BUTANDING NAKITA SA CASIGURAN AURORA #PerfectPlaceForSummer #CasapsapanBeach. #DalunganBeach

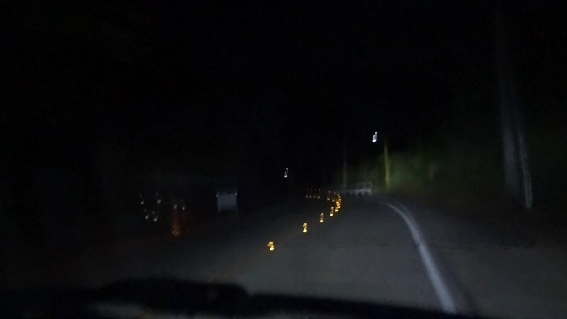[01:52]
So, for this video, guys, pupuntahan natin ang Kasiguran, Aurora. Titingnan natin kung gaano napakaganda ang lugar na ito. So, ayan, for this video, makikita natin yung magandang daan papunta sa Kasiguran. Dadaan tayo ng Baler Aurora.
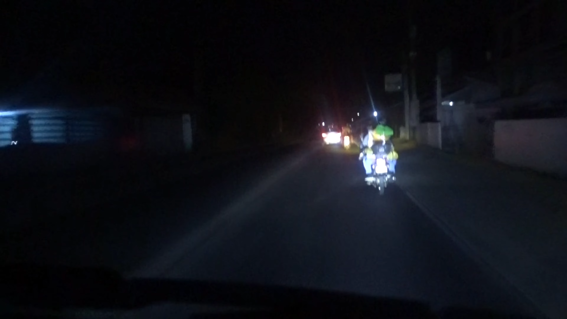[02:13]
Talagang napakaganda at napakalinis ng daan.
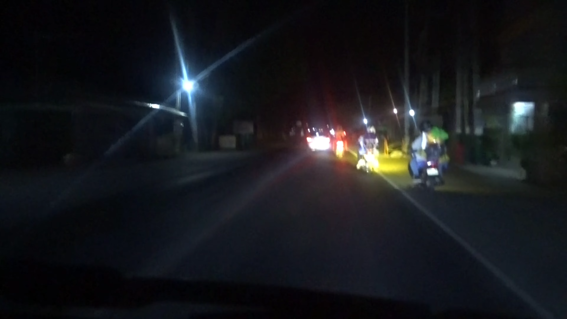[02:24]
Diba, nakakatakot ang daan. Talagang sigsag-sigsag. Kaliwa kanan. O yan. At so guys, ito 2:15 AM nang kami makarating ng Baler Aurora. So dire-diretso lang tayo. Mahigit 3 oras pa bago tayo makarating ng Kasiguran. Talaga mahaba-habang biyahe. From 9 PM from Bulacan hanggang sa makarating kami sa Kasiguran,